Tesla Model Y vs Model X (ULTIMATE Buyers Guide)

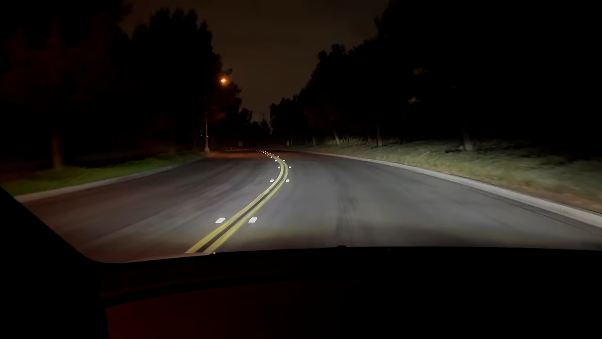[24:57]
The light output is very good, and I can't complain. But again, it's not the best. It would be if it had projectors.